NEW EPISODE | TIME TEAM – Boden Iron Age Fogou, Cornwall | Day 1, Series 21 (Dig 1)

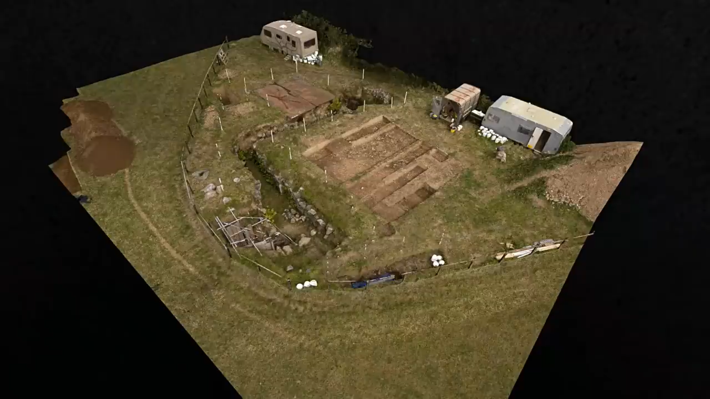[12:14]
So could this hill and the Iron Age fugu have had a ritual ceremonial significance?
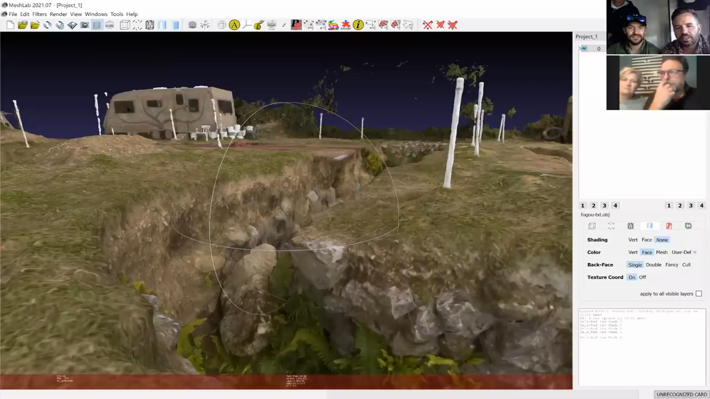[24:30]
And just to give you an idea of the sort of the scale of some of the stones that we get. Can you see this beautiful entrance to the tunnels here?
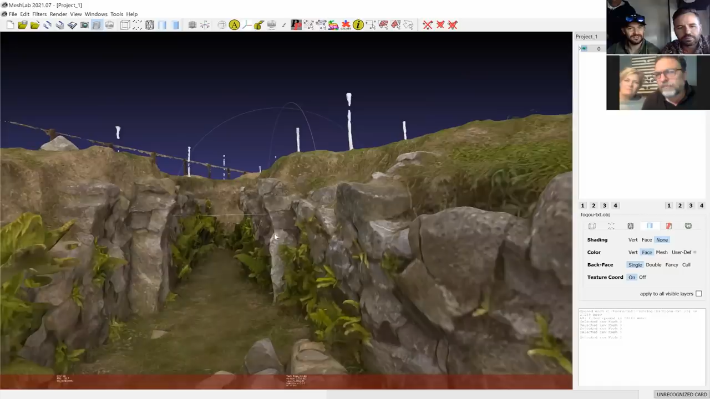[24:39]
Yep. Really big stones. Really, really big stones. I mean, that's about half a metre tall.
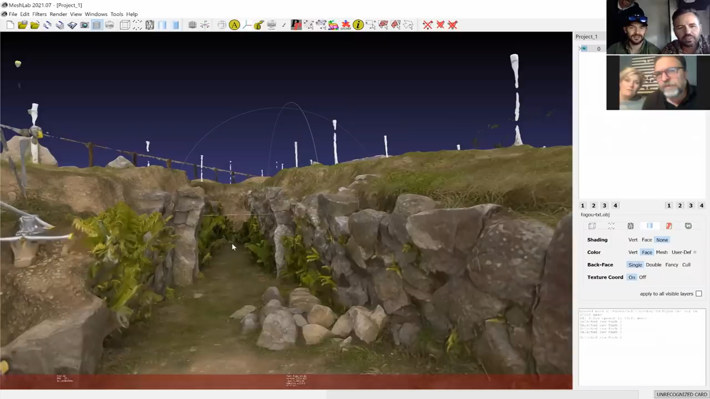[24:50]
So just to move those stones would have been, would have been pretty good going. But to move so many is quite impressive as well.